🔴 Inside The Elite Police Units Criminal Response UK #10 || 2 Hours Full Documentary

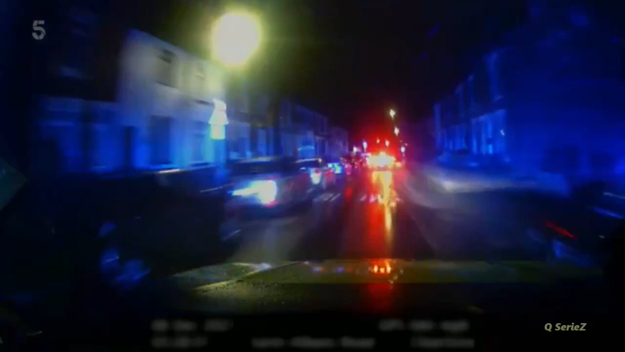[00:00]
quickly escalating from slightly erratic, the suspected drink driver is barreling through a residential area at 50 miles an hour. Straight through red 8, yeah, temporarily firing. Flying through reds, they seem hell-bent on escaping the law. On wet roads, stopping distances are thought to double. Off one, we're now doing 4-0 and a 3-0.
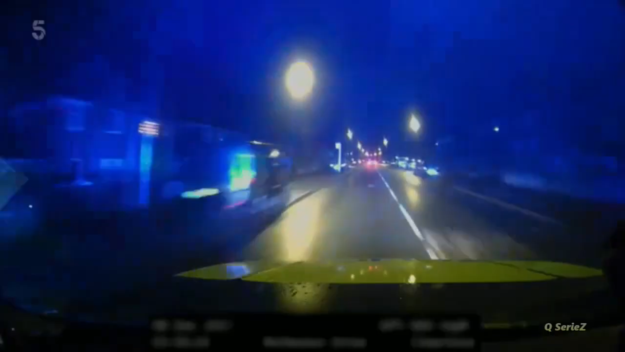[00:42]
Thankfully, at 3:30 in the morning, the roads are empty as the driver tears through streets at well over 70 miles per hour. In the suburbs, packed with playing fields and alleyways, it's a decamper's dream. We are now at Hillistic Road, generally back towards Arnold, I think.
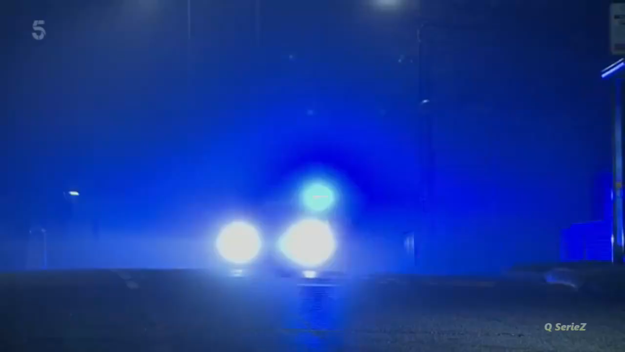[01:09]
Other units are aiming to get ahead with a stinger.
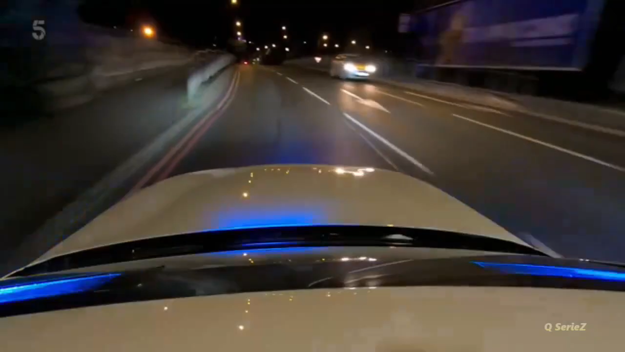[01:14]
0-0-6-3-9, we are Arnold with stinger. We'll look for stinger side.
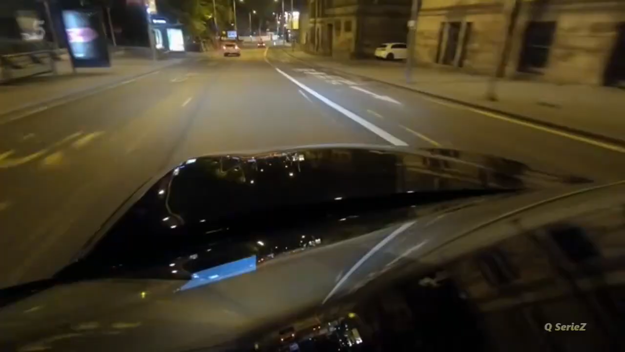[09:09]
On patrol in the unmarked Volvo are Rob and the Sarge, Ian.
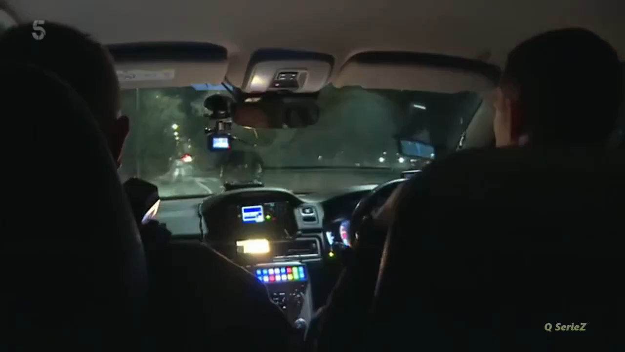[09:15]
Yeah, it's in towards the city, heading towards QMC by the looks of it.
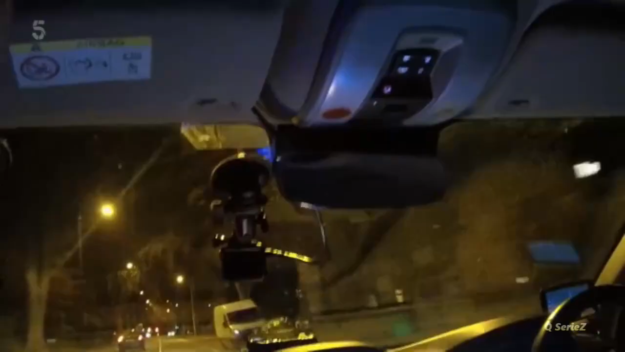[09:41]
While Rob puts his foot down, the suspect is being tailed by a plain car. I'm out London for cover. Continues over Dunkirk. Zulu 5, just coming past QMC now.
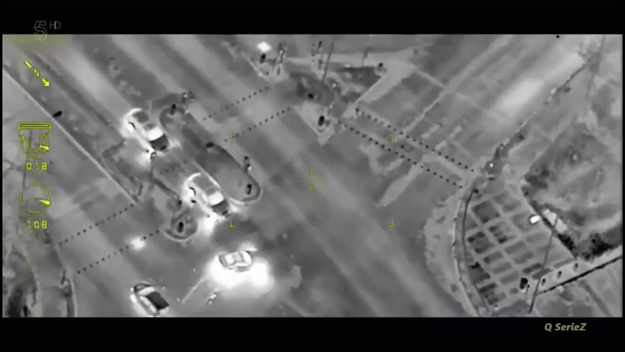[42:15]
On target with their firearms unit. There's no hope for you to fail us!
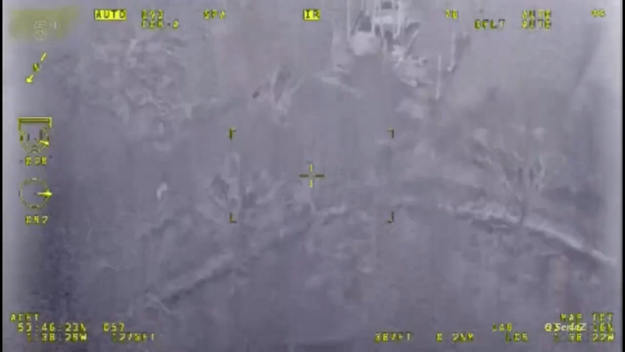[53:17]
One suspect is deep in the woods, but he can't hide from the thermal imaging camera.
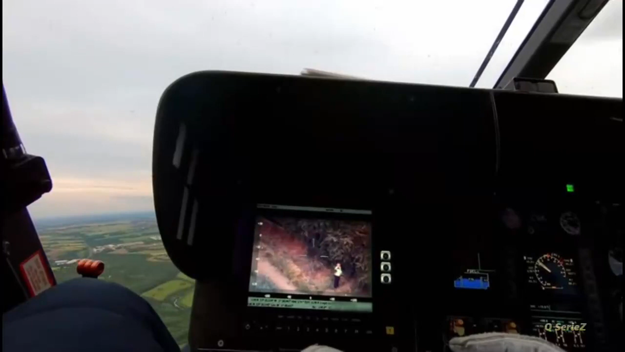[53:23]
Impost 2, and I've got an officer on a dirt track on foot. Go straight ahead and take your right fork.
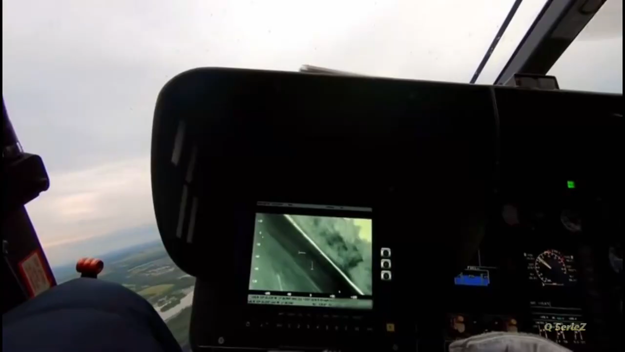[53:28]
They'll be ahead of you. Yep, got you.
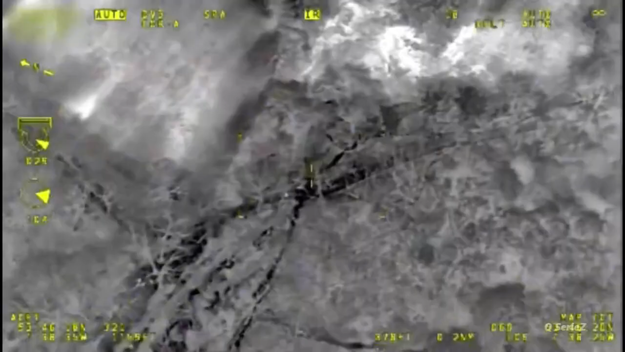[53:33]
He's got an interceptor on his tail. Officer in the yellow top corner of the field.
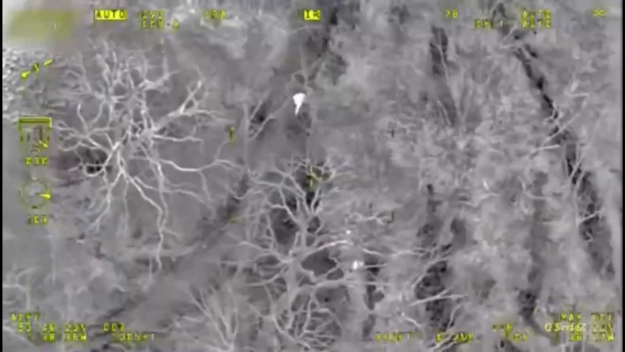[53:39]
So you can get through the corner and go straight ahead along that farm track. And more closing in.
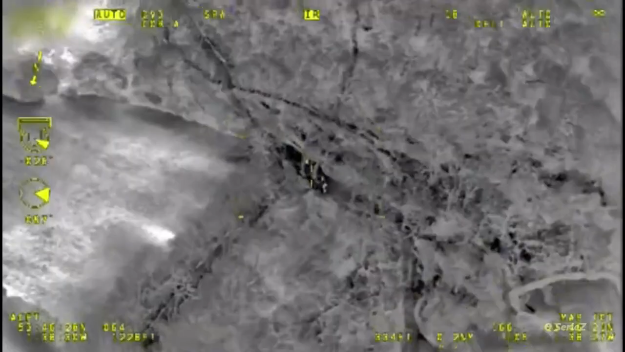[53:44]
He's also running out of puff and heading straight for units at Tong Lane. One of the males is going to head in that general direction.
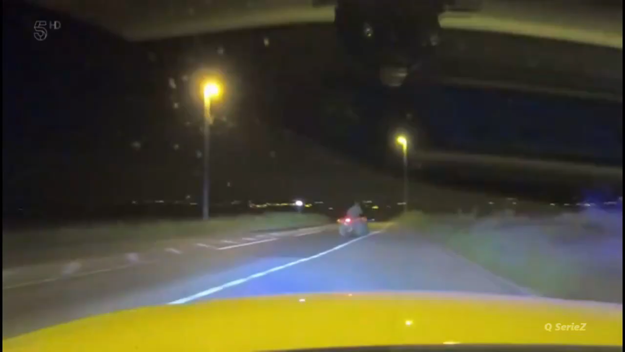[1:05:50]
He's taken a right, right, right, and he's off-road, off-road. Their off-road advantage and strict rules on pursuing them has long given quad riders the upper hand.
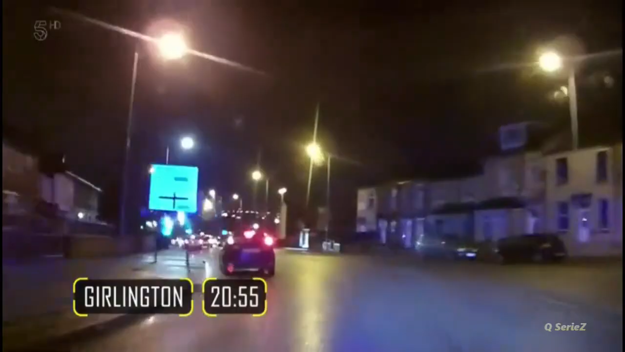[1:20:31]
It's a wet night in the city centre, and Claire and Bobo are tailing a performance Golf that's showing us no tax or insurance. It's there.
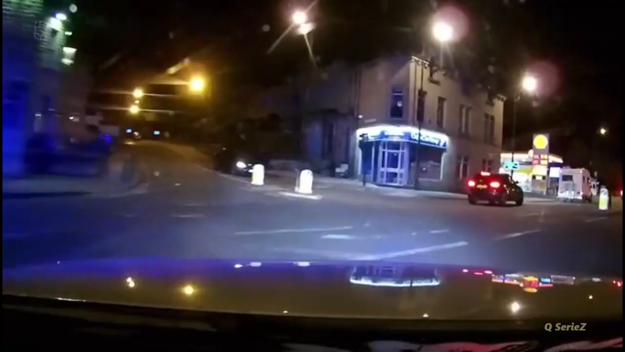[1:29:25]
It's fair to say that Kev's keen to feel their collars.